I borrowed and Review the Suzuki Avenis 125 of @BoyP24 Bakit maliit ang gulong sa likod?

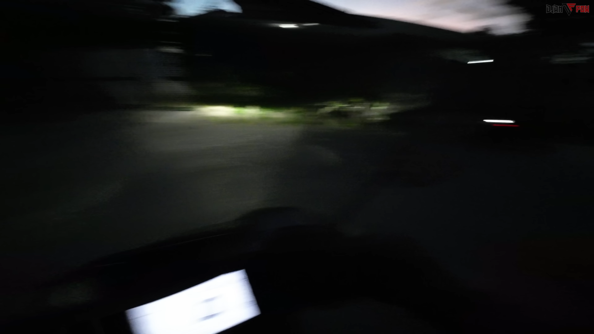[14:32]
na ako Kay Jen Ng aking motor Pero Hindi ako makakapayag Na hindi ko matest Maige Yung top speed nito Kung hanggang saan ba Kasi hindi natin matest kanine
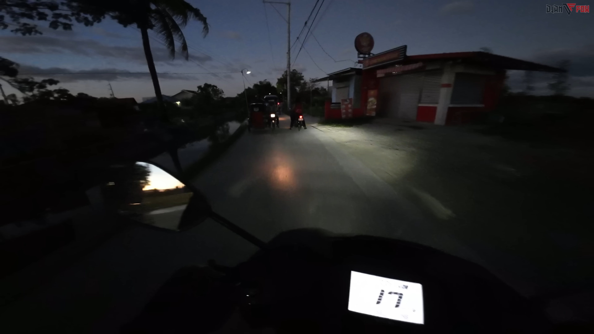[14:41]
Ayos yung ilaw nito ni Abenis ha Malinaw na Kahit hindi siya Nakamini driving light For me Malinaw na to Sa stock light Stock headlight
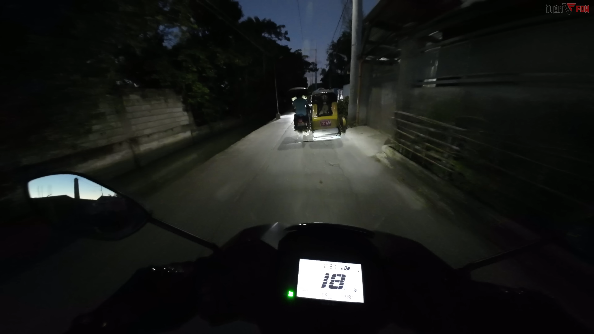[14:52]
Doon natin dalhin sa may Mahabang tuwid doon Yung pinagtestingan natin Nung ADB Tsaka nung click Aywa Dito na tayo Sa testingan natin
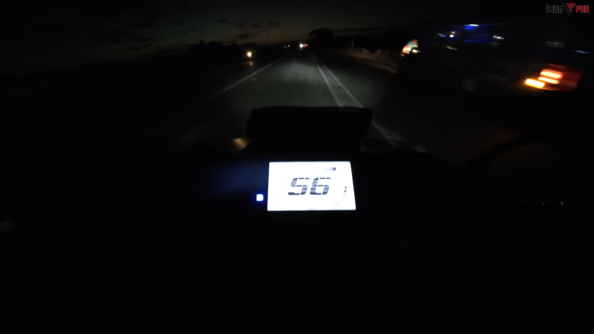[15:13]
60 70 80 90 Hirap na siya Pagdating ng 90 95 95 95 95 Hanggang 96 97